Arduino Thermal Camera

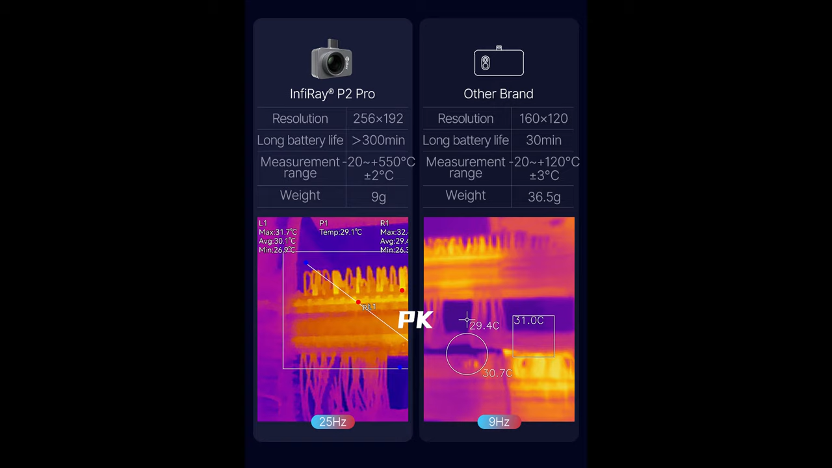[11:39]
This camera by comparison has the resolution of 256x192 pixels and while it might sound small in the comparison of the normal camera resolutions,
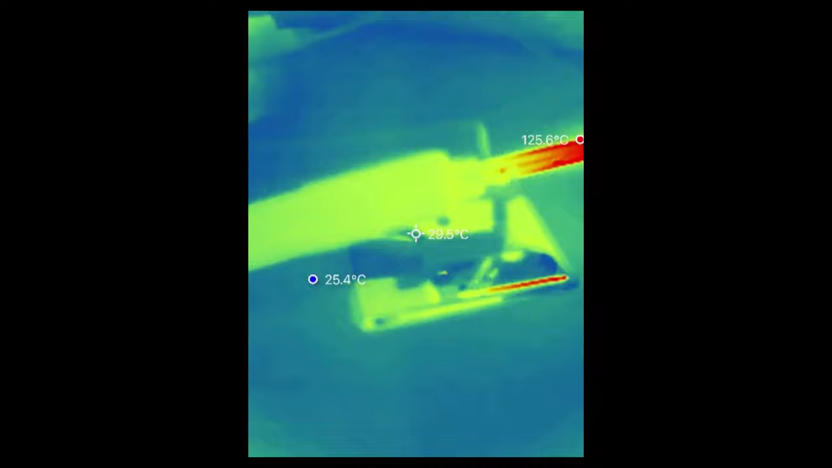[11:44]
On screen: spot 29.5°C, max 125.6°C, min 25.4°C
in the world of thermal imaging this is really huge resolution and
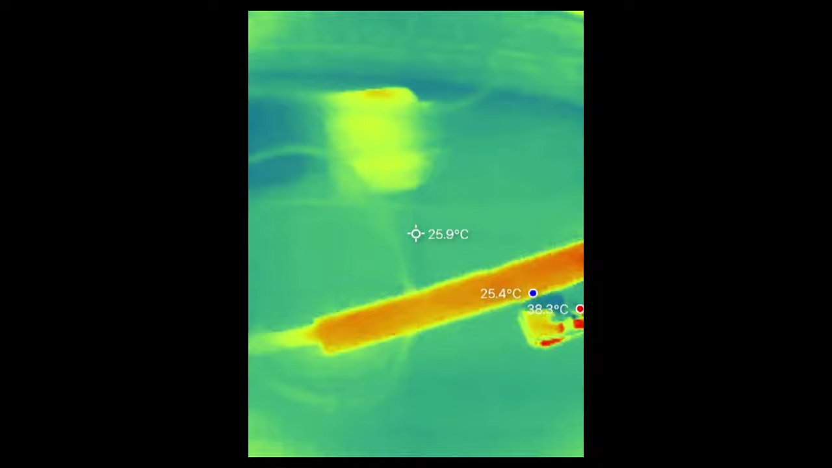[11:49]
On screen: spot 25.9°C
it really allows you to see all the details and use it for some real work.
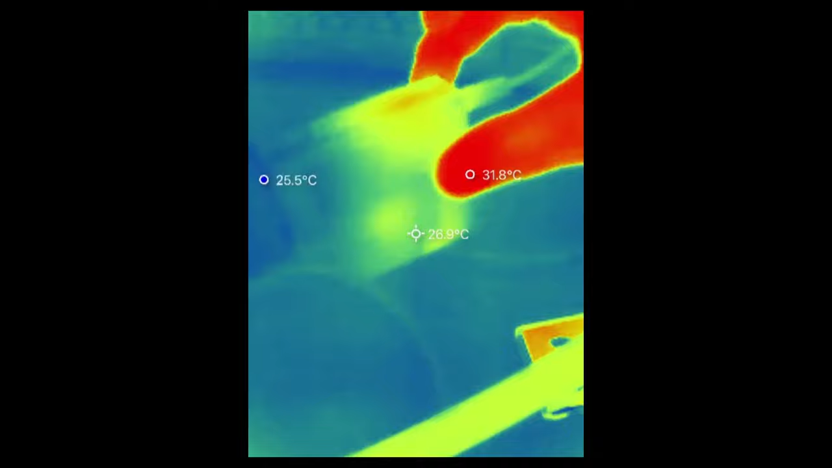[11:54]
On screen: spot 26.9°C, max 31.8°C, min 25.5°C
Especially with the close-up lens, you can take a look at your Arduino projects, all your custom PCBs or maybe some modules and quickly
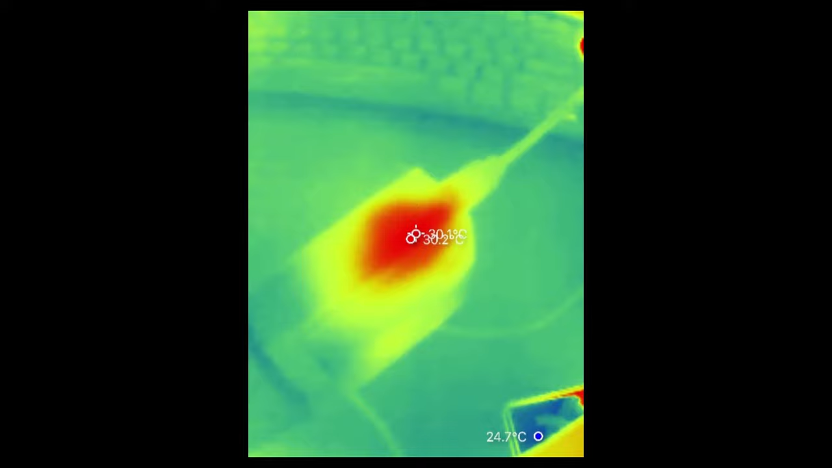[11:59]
find areas in which your temperature is higher than it should be. Actually, let me show you some of my recordings.
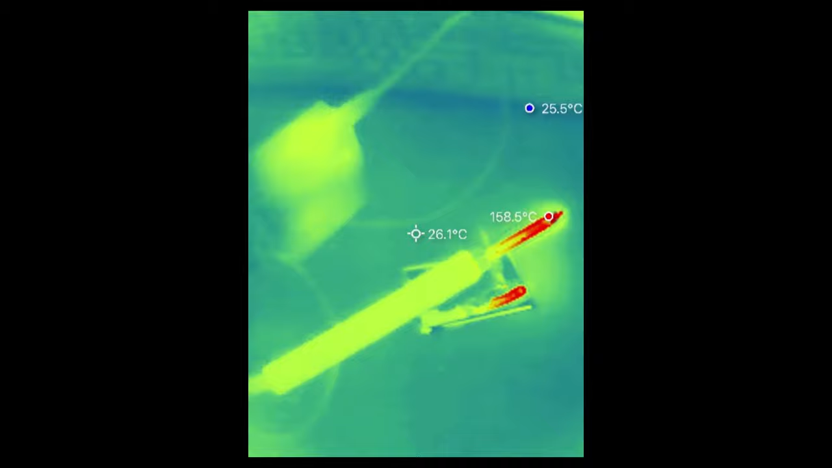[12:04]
On screen: spot 26.1°C, max 158.5°C
The one that you see right now is the soldering iron and you can see that even the USB power supply is getting hot.
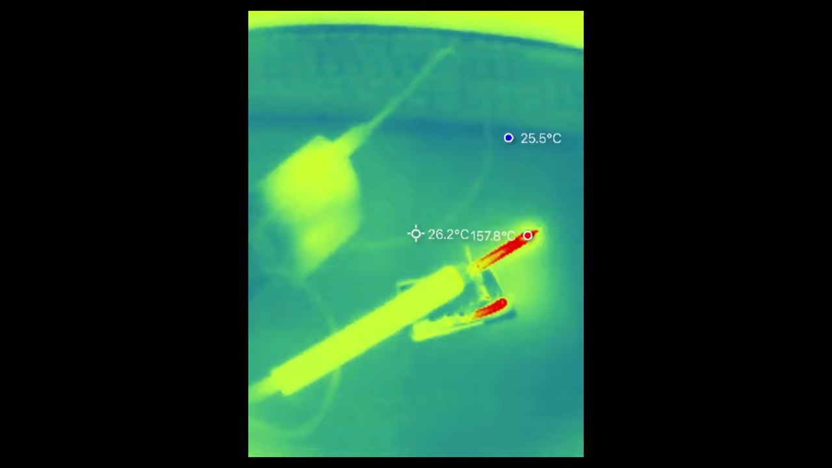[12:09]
On screen: spot 26.2°C, max 157.8°C
This is the Arduino board and there is almost no temperature difference between the Arduino chip and
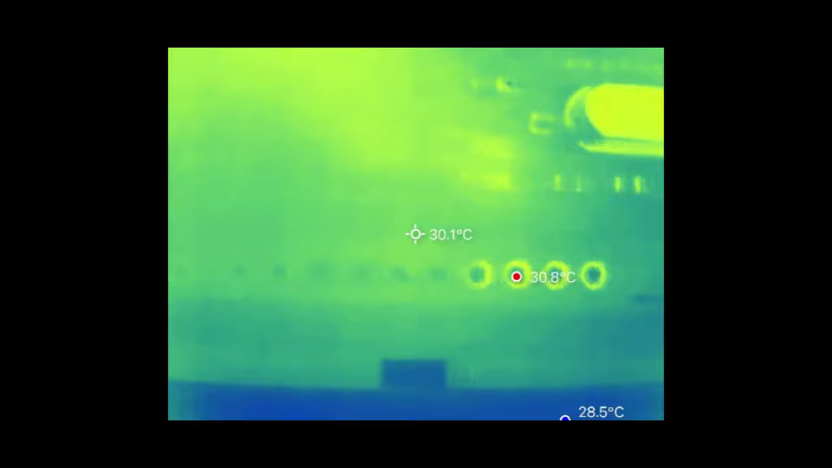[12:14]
On screen: spot 30.1°C
the rest of the PCB which makes it quite obvious that you don't need any cooling for the default Arduino Uno board.
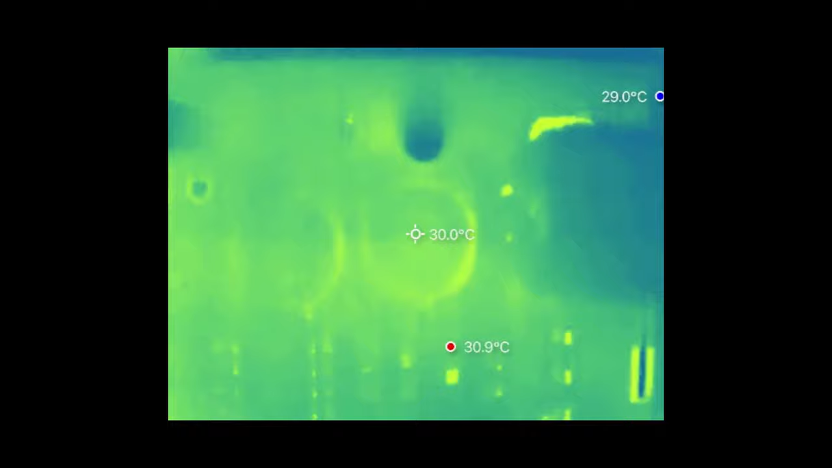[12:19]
On screen: spot 30.0°C, max 30.9°C, min 29.0°C
This power extension cord also has the USB output and it generates a little bit of heat.
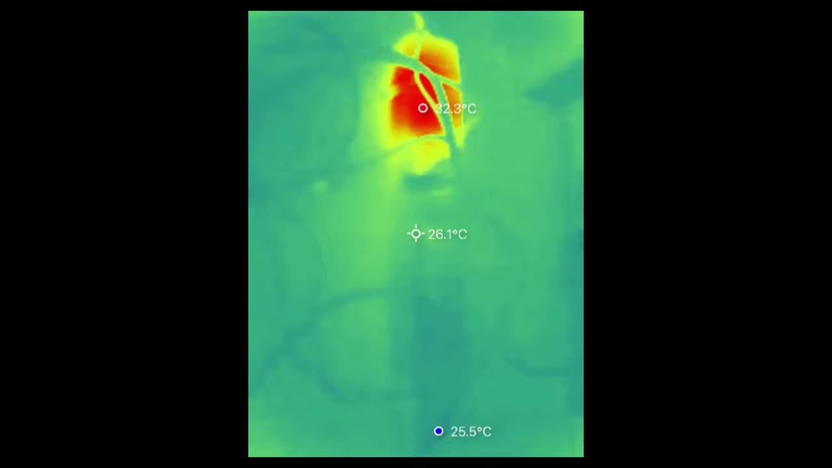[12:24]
On screen: spot 26.1°C, min 25.5°C
Funny thing is that you cannot tell it by just touching it but it's clearly visible on the thermal camera. It's probably not the best idea to touch this heater as the temperature goes above 100 degrees celsius and yes that's kind of hot.
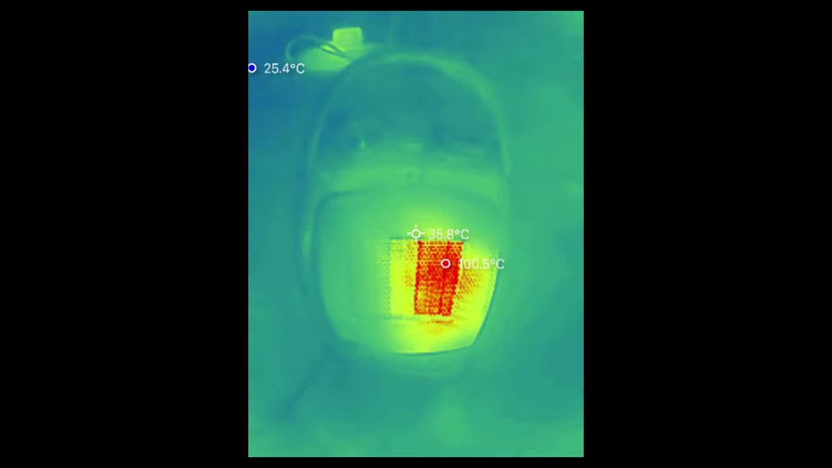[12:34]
I was having a lot of fun with this thermal camera and the gas stove.
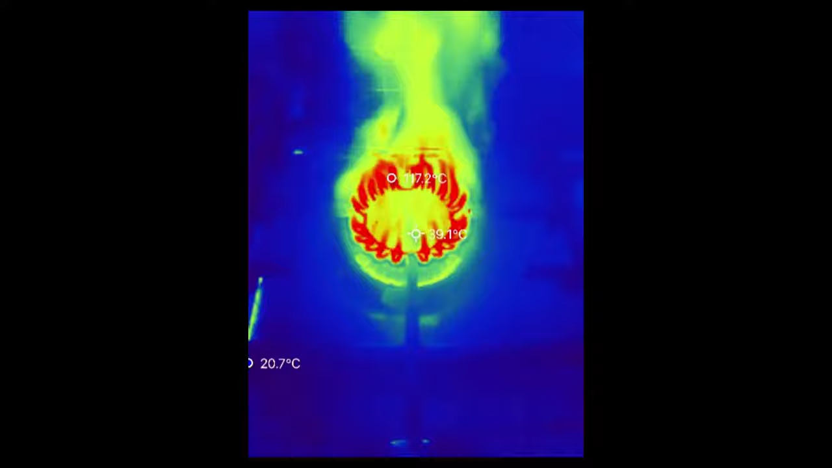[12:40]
I mean you can see the fire even without the camera but it also shows you all those hot fumes and it was even more fun once I added the pad with the water.
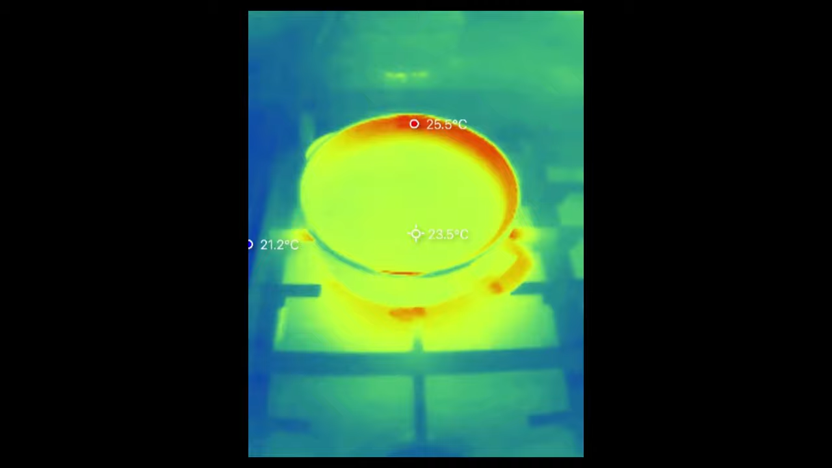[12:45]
On screen: spot 23.5°C, max 25.5°C, min 21.2°C
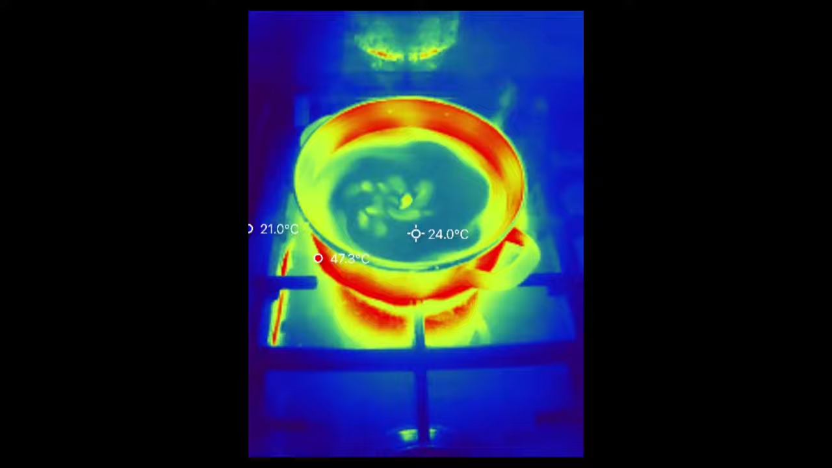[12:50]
On screen: spot 24.0°C
You will see that once the water gets hot it creates all those nice looking transitions almost like mixing a paint but of course we are mixing the temperatures.
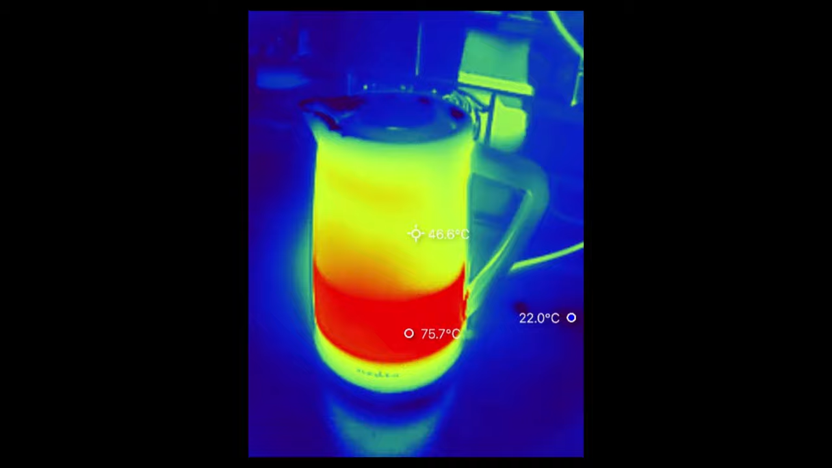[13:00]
I had to say that I had a lot of fun using this camera and seeing the world in a completely new way. It was very unusual experience but the same goes with the Arduino module.
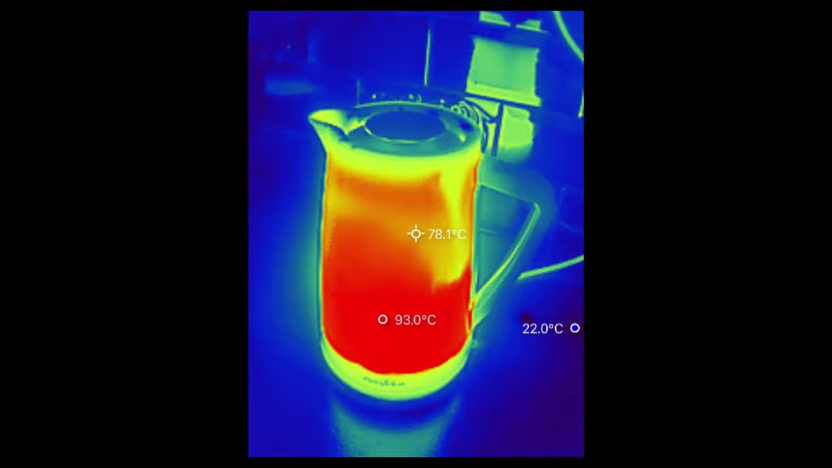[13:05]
On screen: spot 78.1°C, max 93.0°C, min 22.0°C
I mean the resolution is very small only 8 by 8 pixels
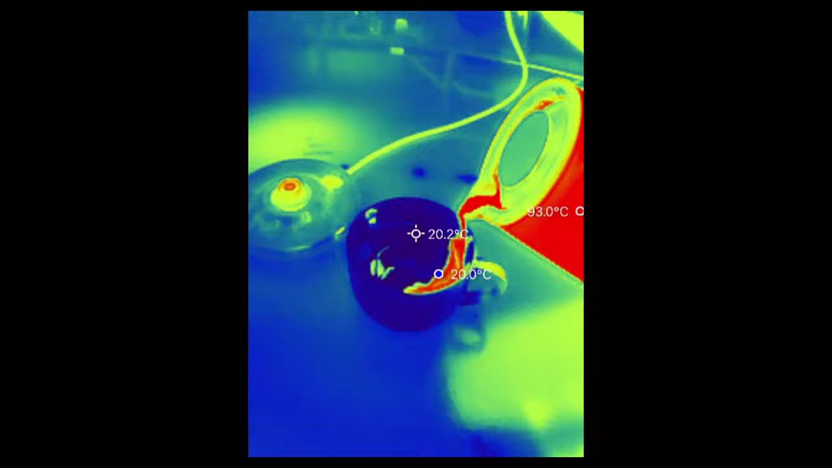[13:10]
or 8 by 8 temperature values but you can still do quite a lot of cool things with this module.